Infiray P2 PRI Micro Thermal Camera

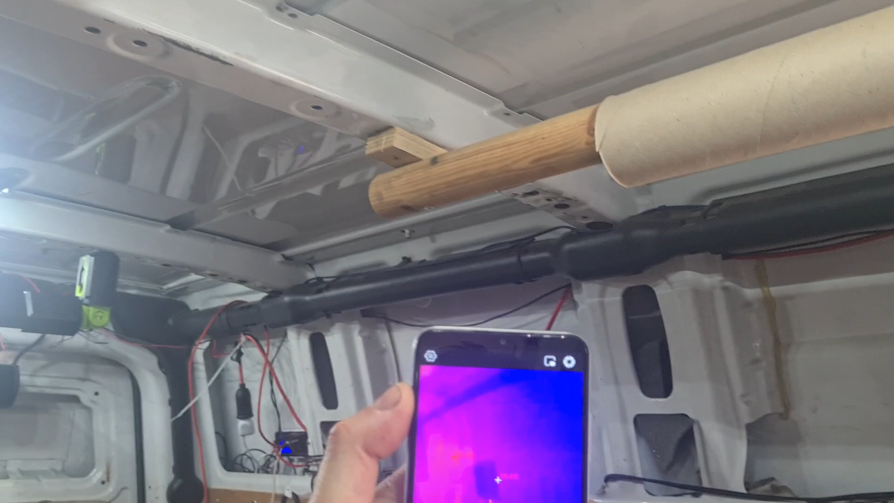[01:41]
Let's point it at our LED lights.
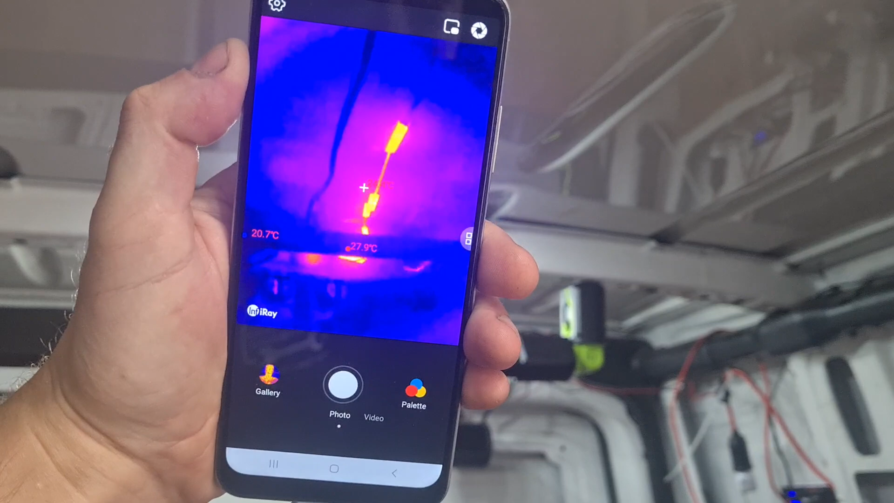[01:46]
You can see there we have the infrared thermal image there.
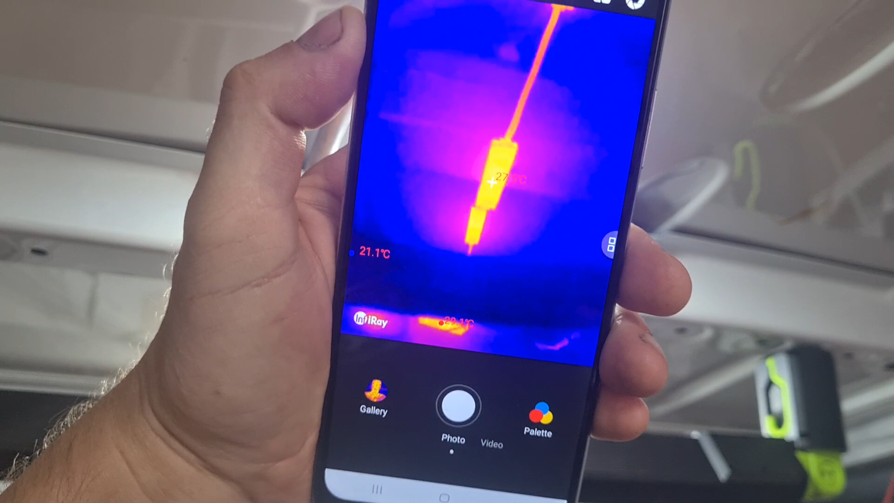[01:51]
It shows you the degrees. So if you point the little crosshair in the middle there at whatever you're pointing it at.
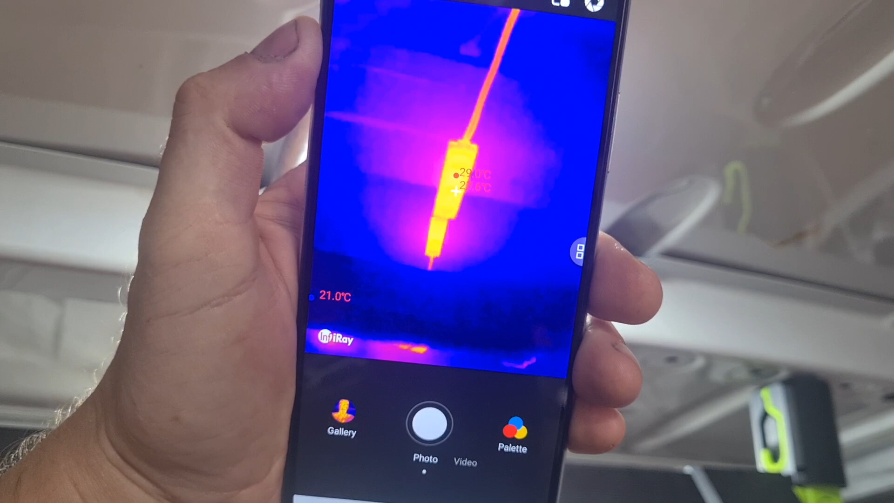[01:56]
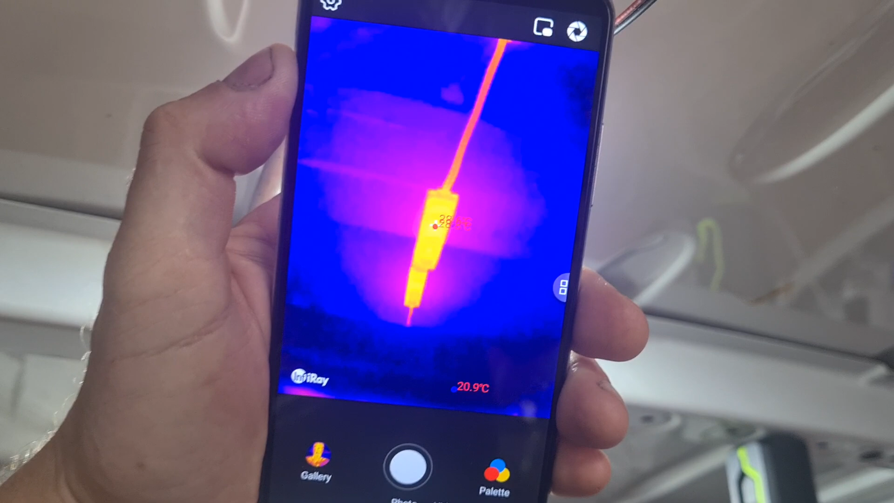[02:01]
It should give you the degrees which we have 28.8 degrees on there.
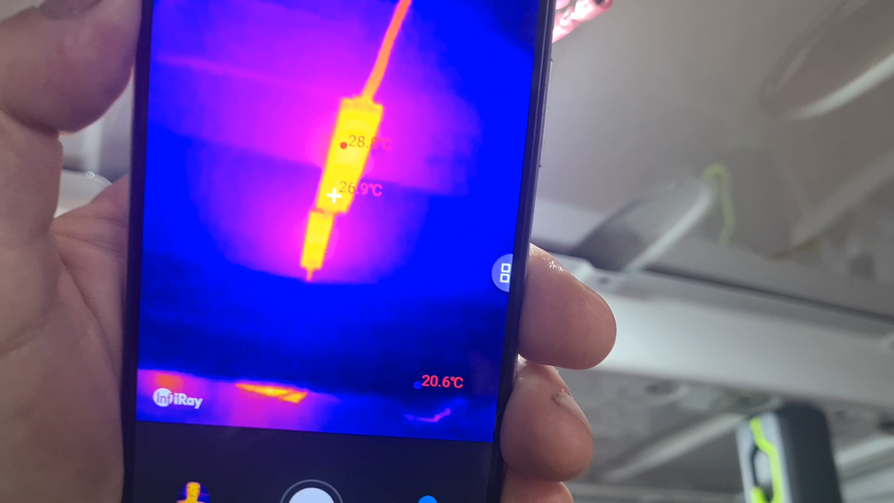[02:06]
On screen: spot 26.9°C
So I'm inside my storage shed here and we'll have a look at a couple of batteries.
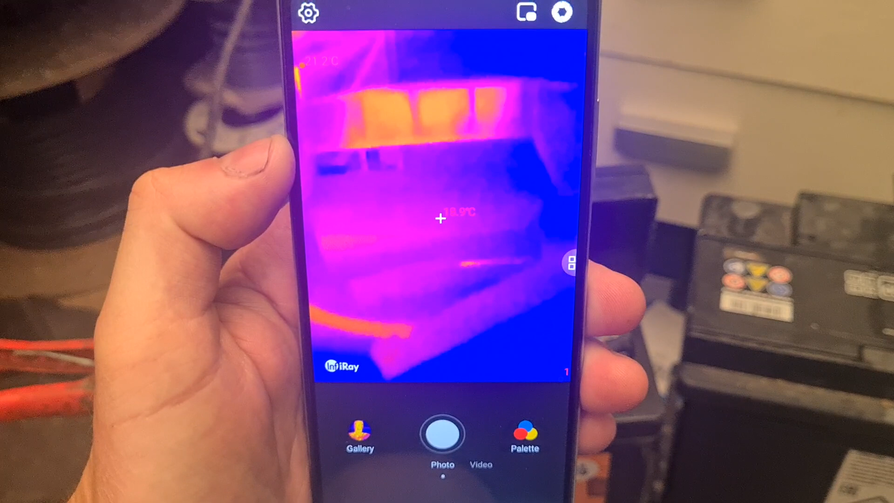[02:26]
18.8 degrees. If we switch the charger on.
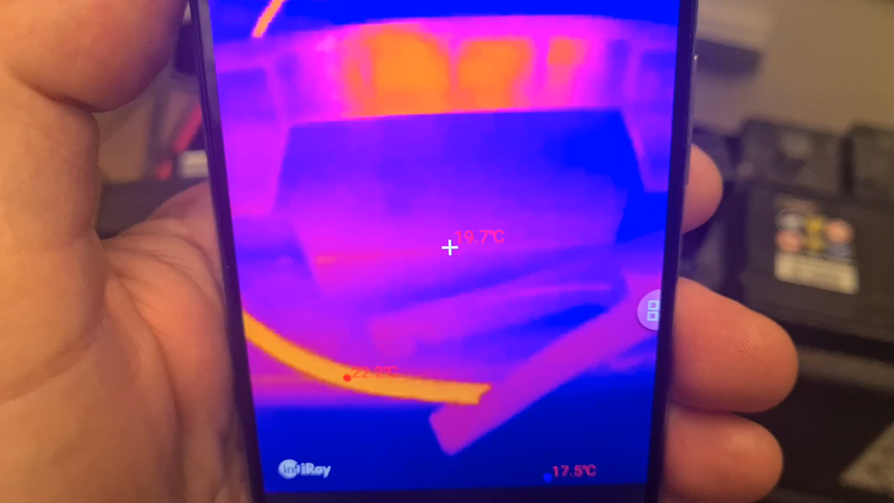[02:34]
On screen: spot 19.7°C
Now I'd imagine this battery should start getting a little bit hotter. Let's point it at the cable.
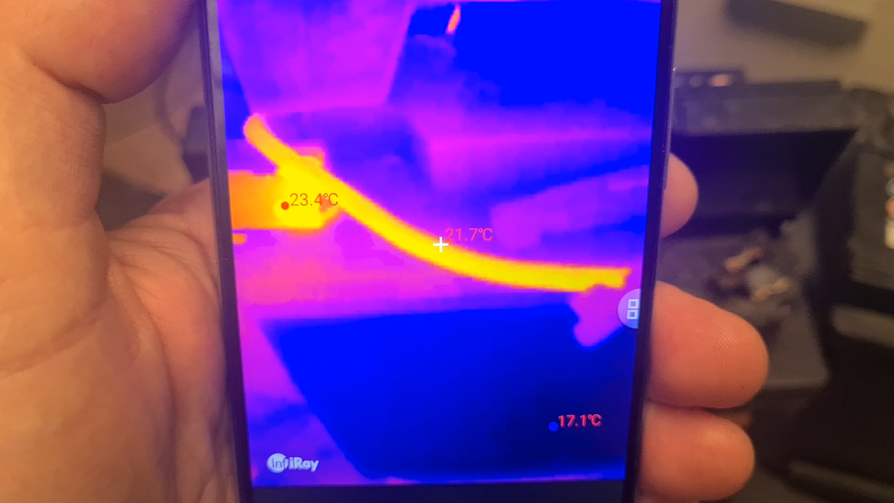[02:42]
On screen: spot 21.7°C
22 degrees.
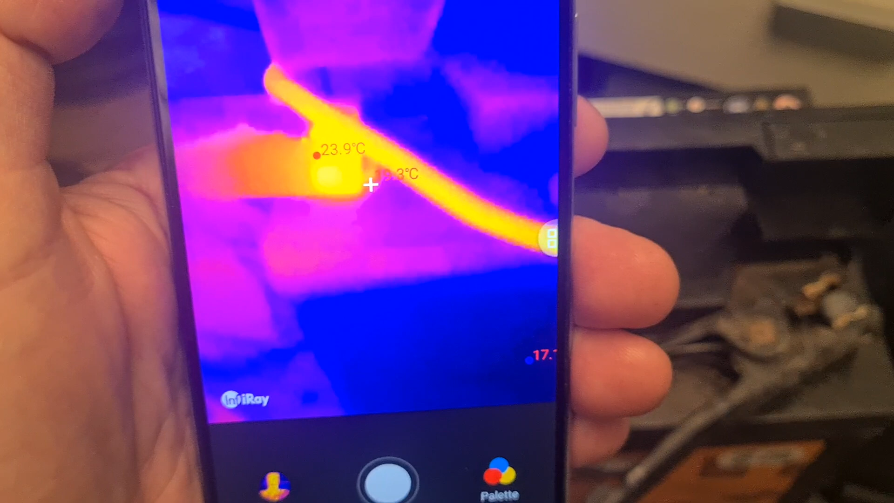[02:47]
You can see the actual terminal there is a little bit hotter.
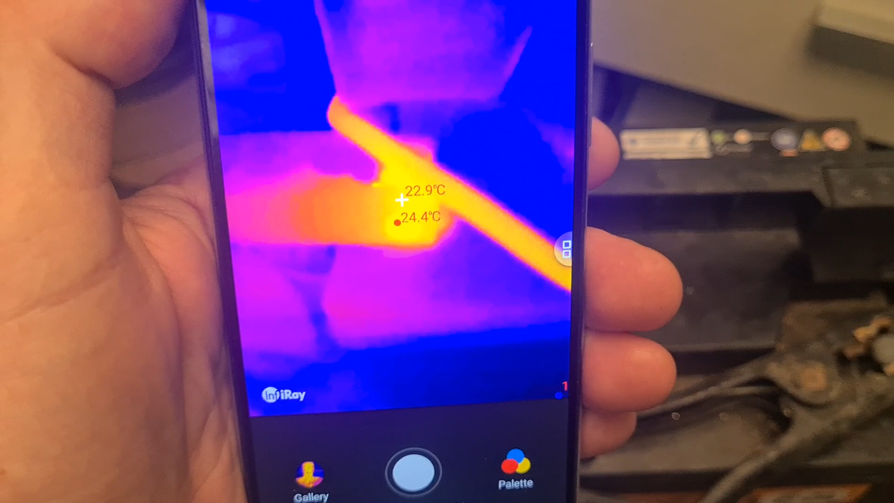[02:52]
On screen: spot 22.9°C
24.4. And you can see the temperature is increasing there slightly bit by bit. We're at 26 degrees now.
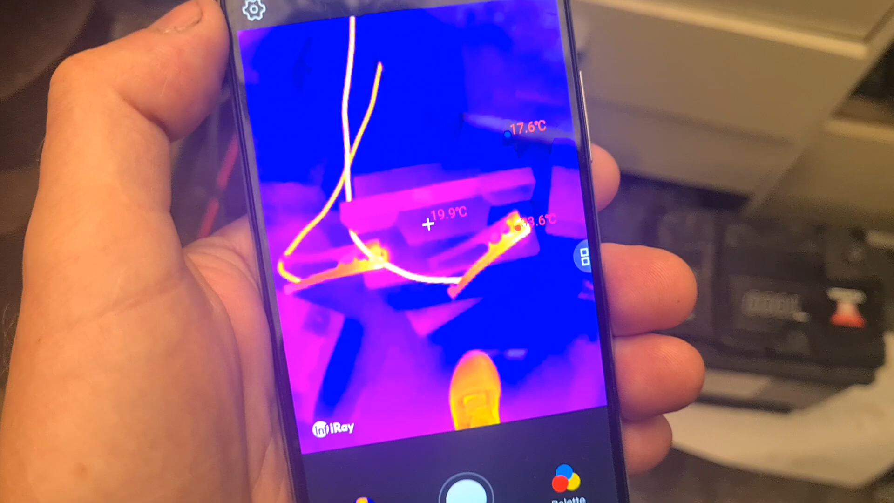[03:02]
On screen: spot 19.9°C
And we can see the battery itself has gone up to sort of 19.7 degrees.
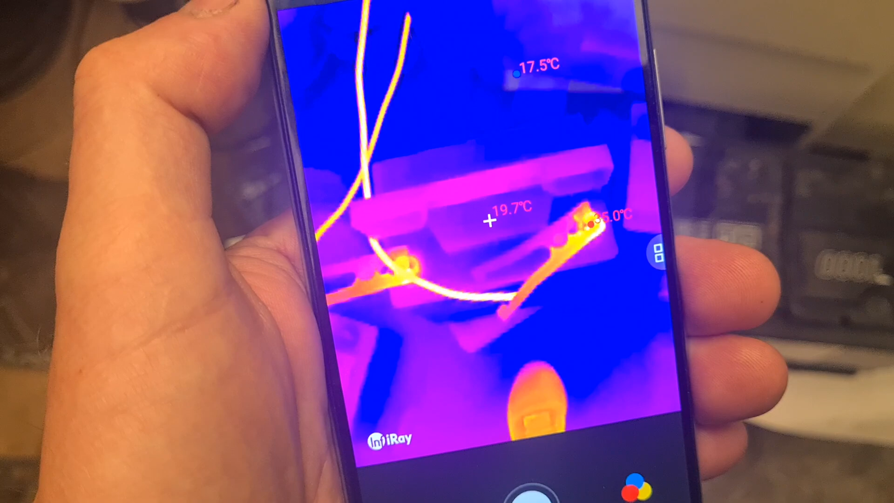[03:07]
On screen: spot 19.7°C
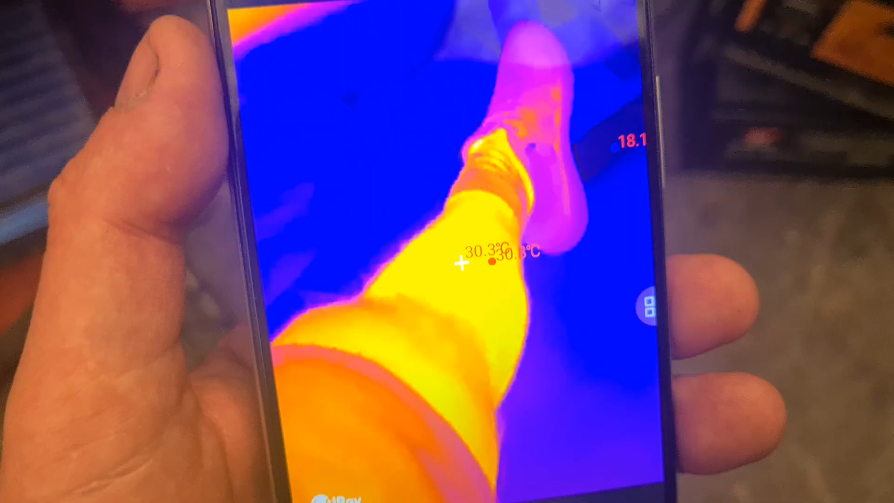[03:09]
On screen: spot 30.3°C
You can see there I have hot legs.
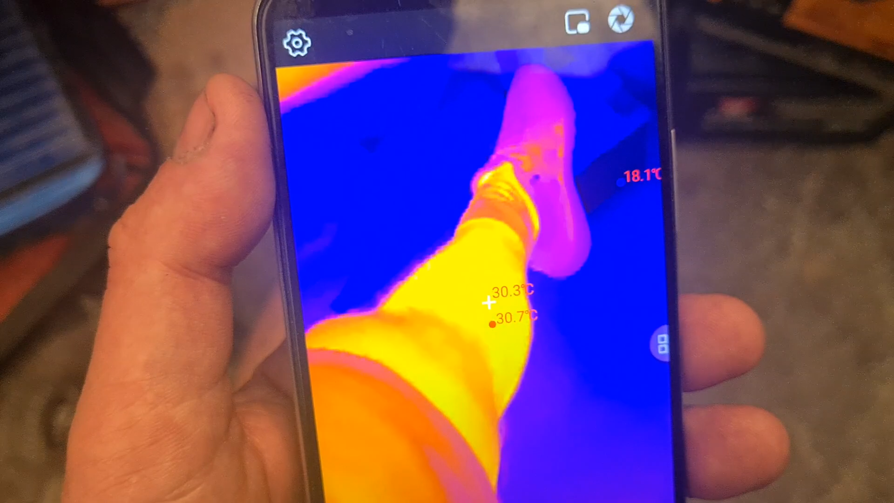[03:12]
On screen: spot 30.3°C, min 18.1°C
30 degrees.
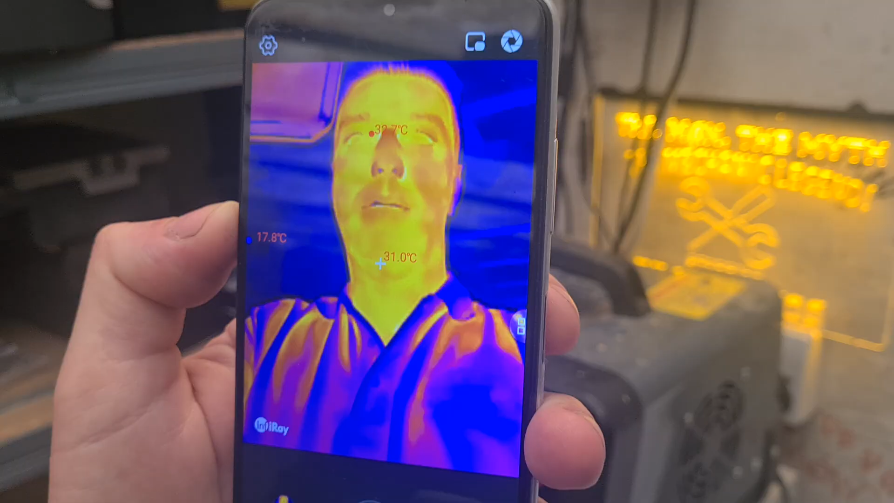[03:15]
On screen: spot 31.0°C
You can face the camera towards you.
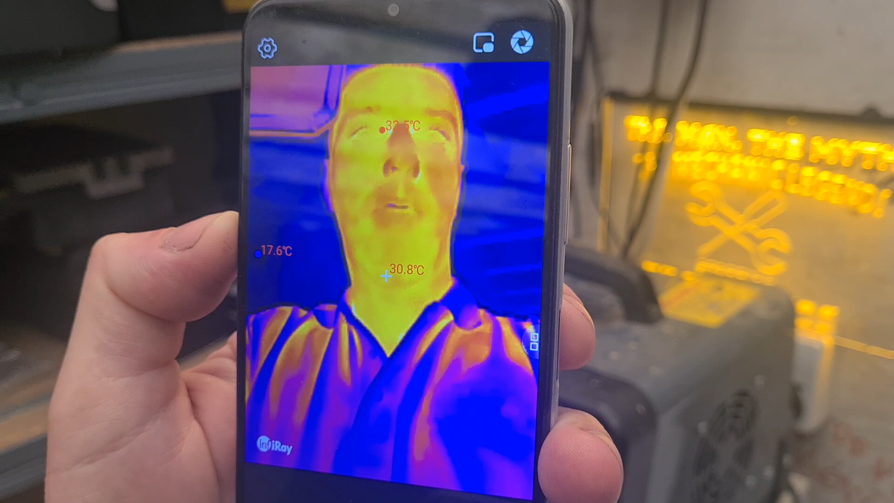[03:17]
On screen: spot 30.8°C, min 17.6°C
So looking at that yourself there. I am 32 degrees.
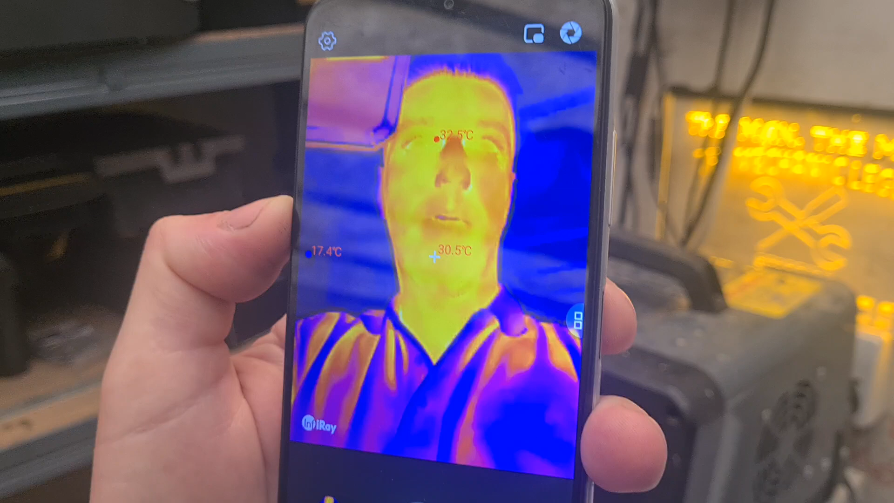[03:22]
On screen: spot 30.5°C
32.5. Well it depends where it's looking at.